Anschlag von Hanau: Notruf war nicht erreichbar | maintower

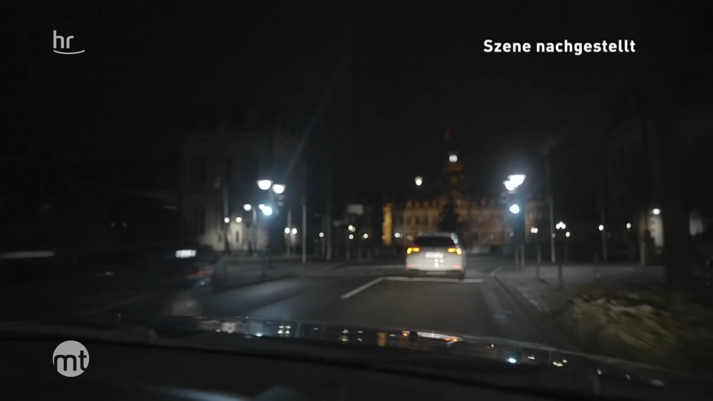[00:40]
Eine Überwachungskamera zeigt oben am Bildrand, wie Willi die Verfolgung des 42-Jährigen mit seinem Auto aufnimmt.